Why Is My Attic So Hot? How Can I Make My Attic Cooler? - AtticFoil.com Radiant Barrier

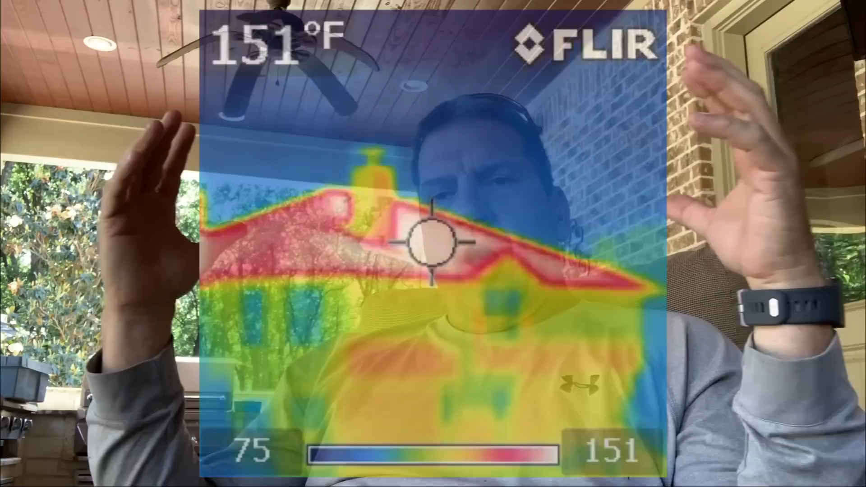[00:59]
absorbs radiant heat from the sun and gets hotter than ambient or outside temperature.
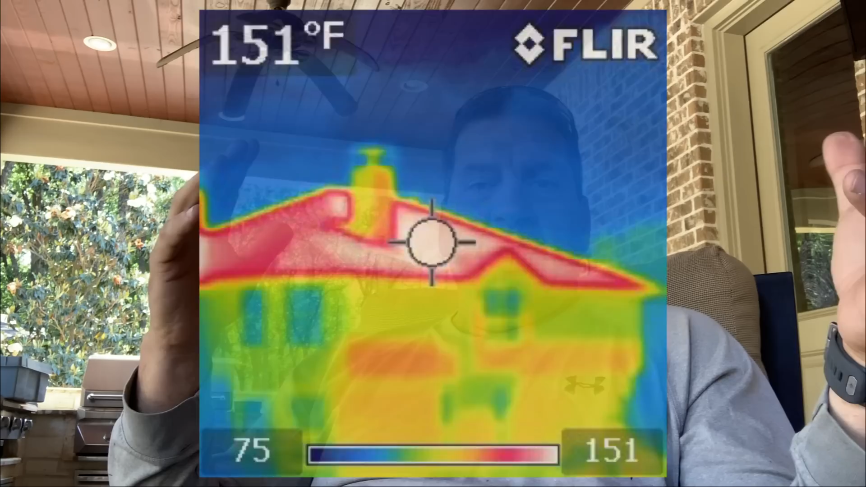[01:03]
On screen: spot 151°F
If you go up to your wall or your roof or whatever, and you put your hand on it, obviously, it's a lot hotter than 65 degrees, and that's because of radiant heat.